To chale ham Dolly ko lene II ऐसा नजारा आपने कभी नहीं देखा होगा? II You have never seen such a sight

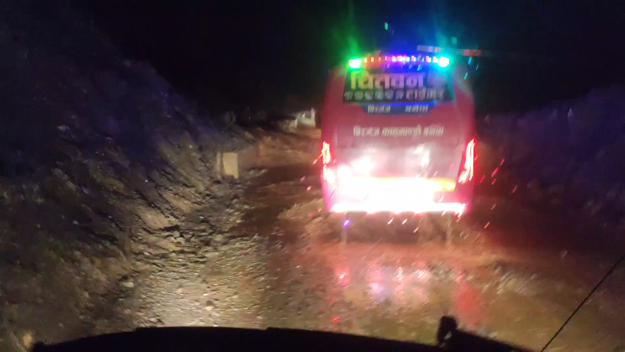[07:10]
ये अब देखिए पुल था और पुल को लेकर सीधे मतलब ढक गया यहाँ का पहाड़।